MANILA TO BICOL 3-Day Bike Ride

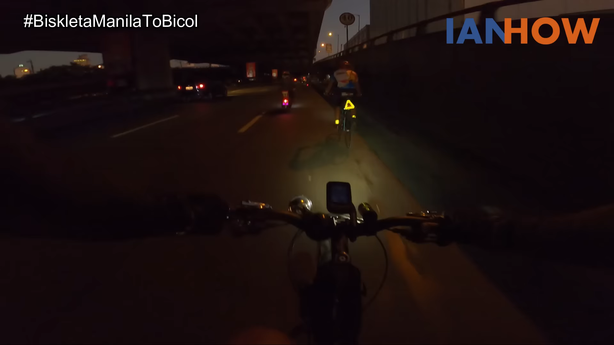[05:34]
Tapos galing Buendia, pagdating ng South Super Highway, kumana na rin kami. Ito na kami ngayon. South Super Highway na to. Yun lang. Unang flat of the day. Sir Noel.
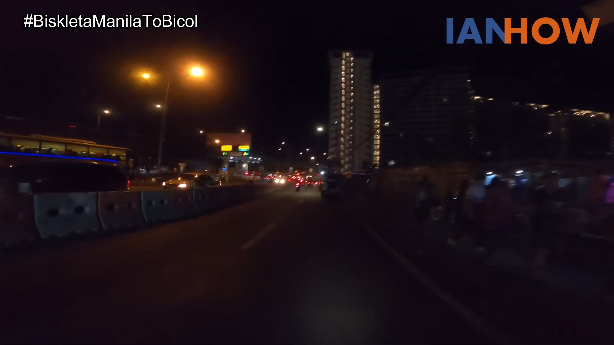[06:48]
Yun, nandito na kami sa Sukat Exit. Kakakaliwaan na kami dyan.
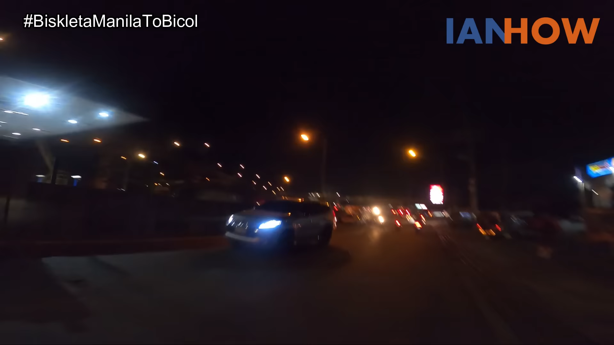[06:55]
Tuno, hindi ko maturo.
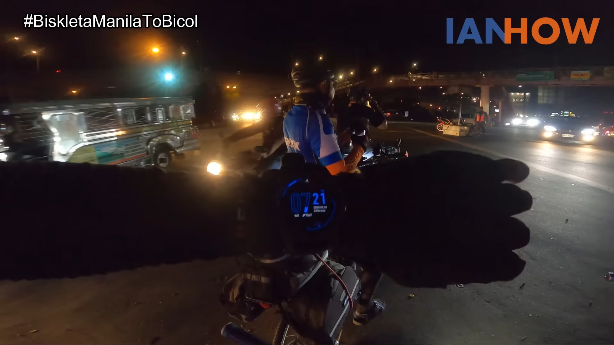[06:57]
7:21. Nandito na kami sa Santa Sukat.
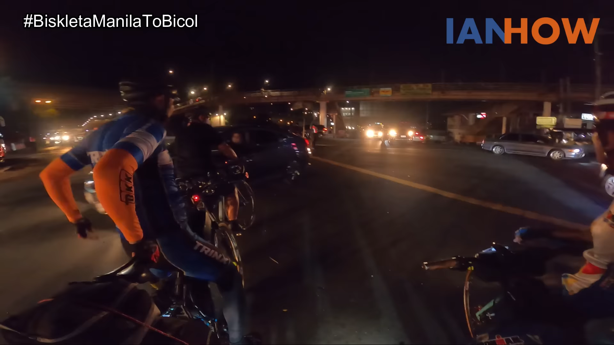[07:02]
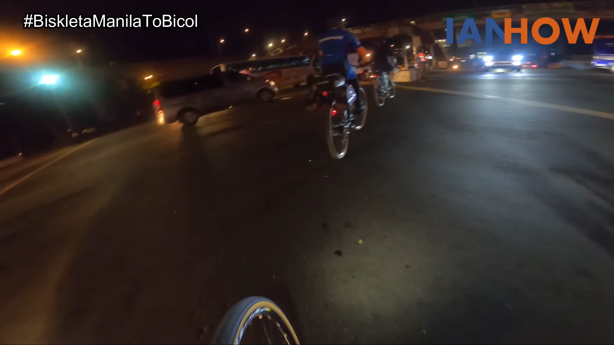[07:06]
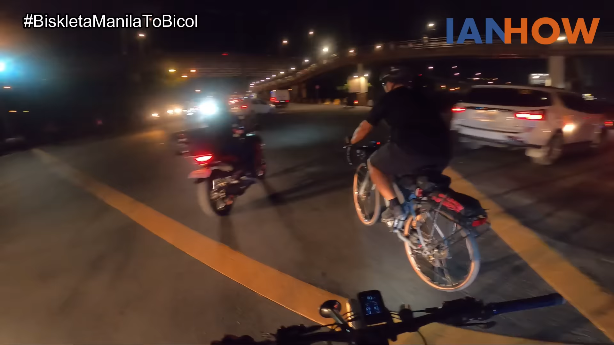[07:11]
Lipat kami sa kabilang service road papunta ang San Pedro.
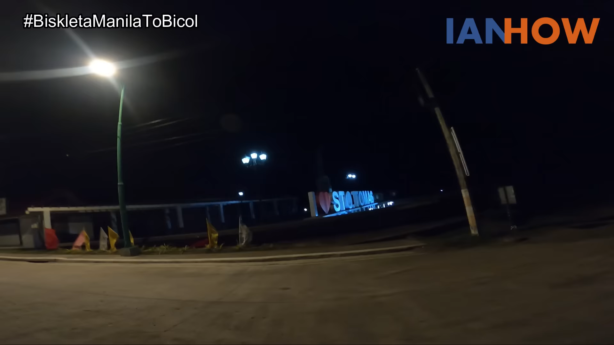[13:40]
Ayun sila oh. Yun oh. Lakas ng hangin, no? Salubong na salubong. Kita mo yung
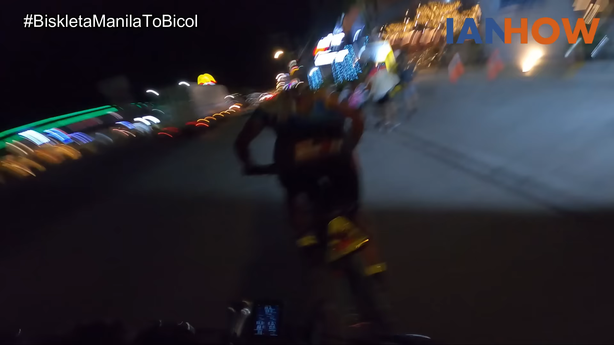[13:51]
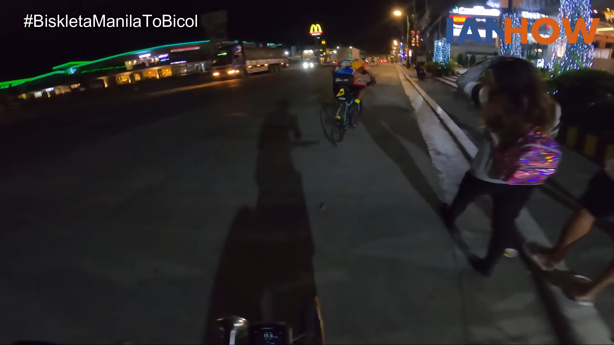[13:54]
nagtama pa yung gulong namin. Hindi ako sa memplang. Oh, grabe. Ang lakas ng hangin. Salubong lahat. Langiya. Ang hirap pala mahirap pagka may panier. Salubong lahat ng hangin.
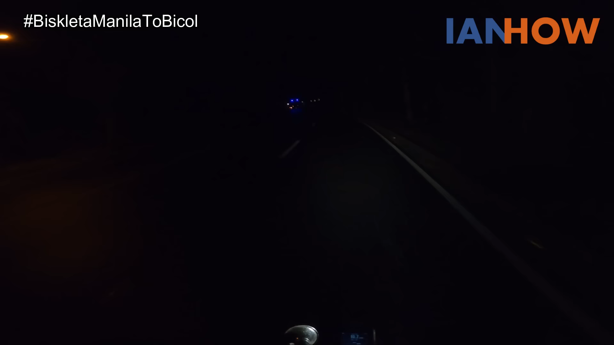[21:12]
Nasa San Pablo, Laguna pa rin kami. Maulan ng konti, pero dire-diretso na kami. Si Roger mukha nagsilong ng gamit.
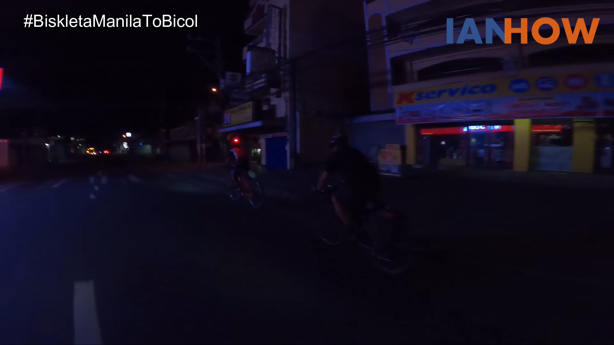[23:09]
Natok. Dito na kami sa Sariaya, Quezon. Parang kagaya yung daan kanina sa Consilio.
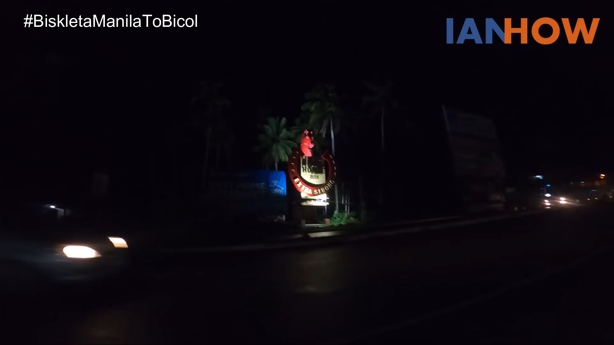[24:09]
Yun, dito na kami sa Tayabas, Quezon. Woo! Pagod.
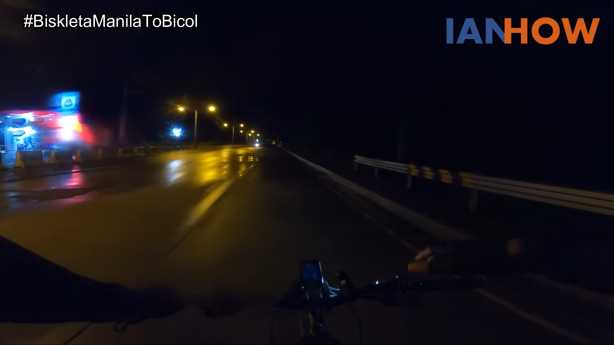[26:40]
Ito lang mahirap pagkatapos ng ulan. Malamig. Hangin. Lampasan na kami.
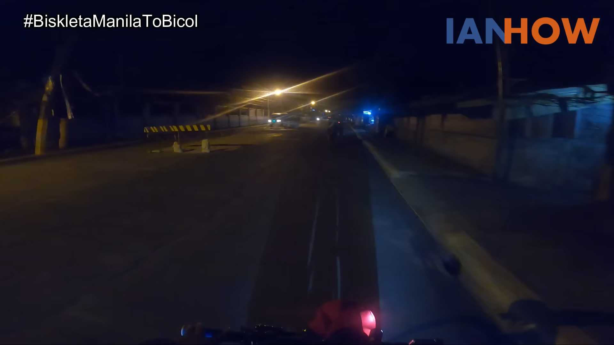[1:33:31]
Yan, maliwanag. Dito sa may Daraga Doctor's Hospital. Dito kami mag-aabang ng bus.
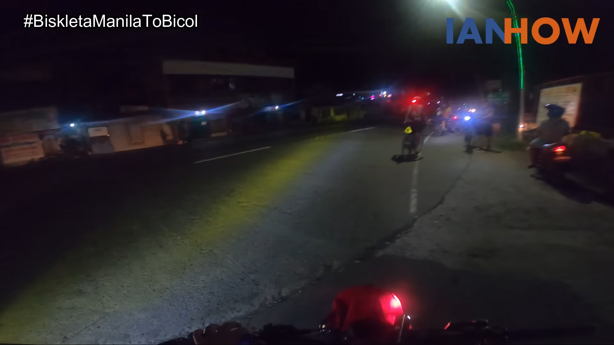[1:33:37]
Gawin natin? Doon tayo sa Shell. Mag-aantay ng bus. Shell. Bakit di dito? Hindi wala tayong kuwan eh.
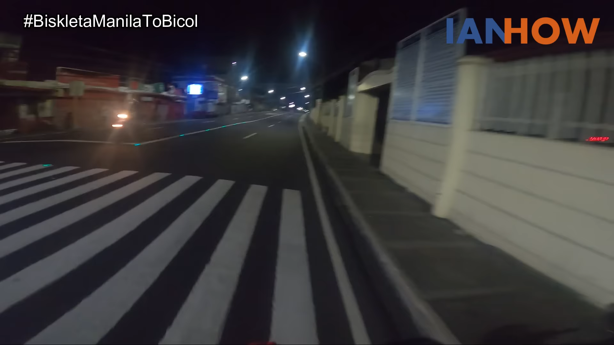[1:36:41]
Pabalik na naman kami daraga. Nasa SM kami kanina eh. Dapat doon na kami matutulog sa may terminal.